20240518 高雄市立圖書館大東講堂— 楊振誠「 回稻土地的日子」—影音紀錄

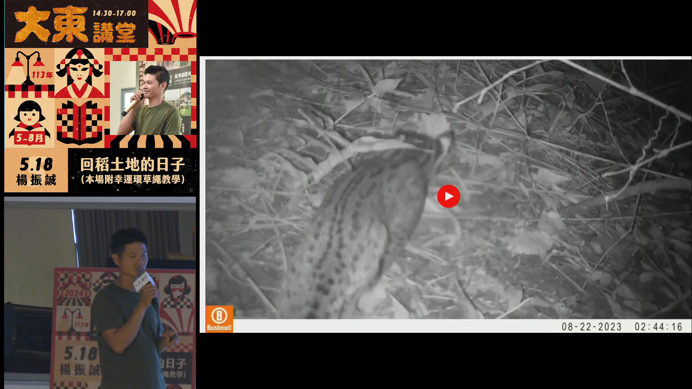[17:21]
那这个是什么？大家猜一下，有看过吗？
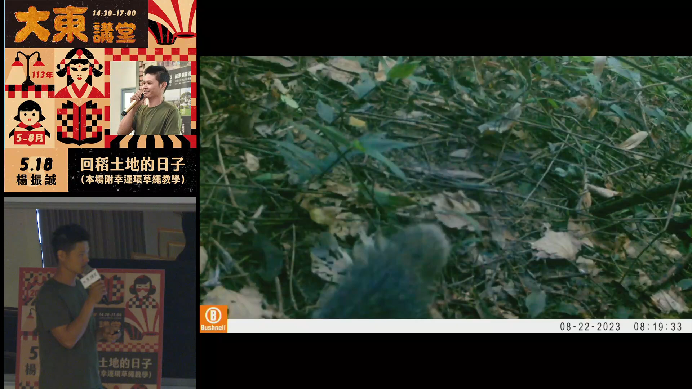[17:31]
这个石蟹獴，对，石蟹獴。
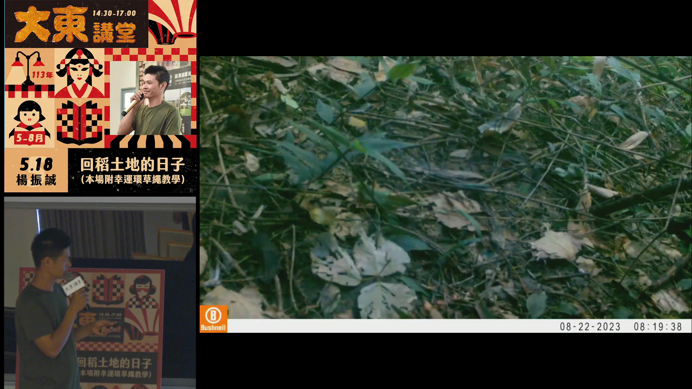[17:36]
然后再来看一下这个，这个有看到吗？啊？不是，白鼻星，
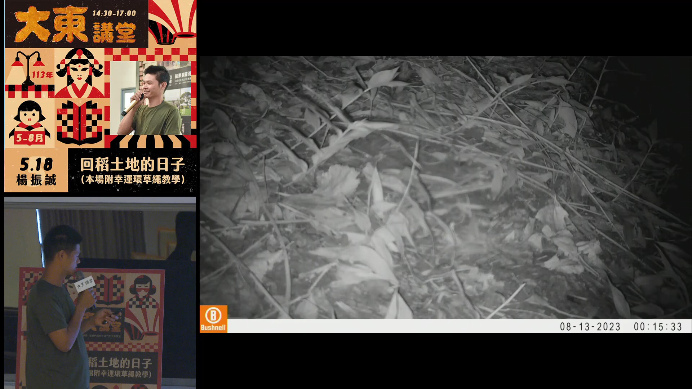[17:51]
对，有一条白鼻星。我们这边有鼬獾跟白鼻星，他们的差别好像在尾巴比较好认。
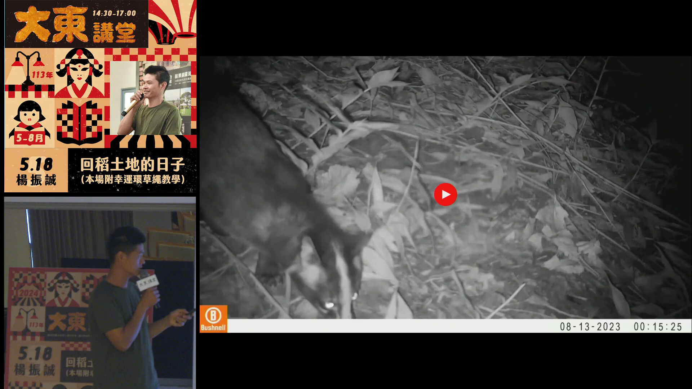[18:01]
喂，好，就是刚刚那些动物在晚上的时候跑，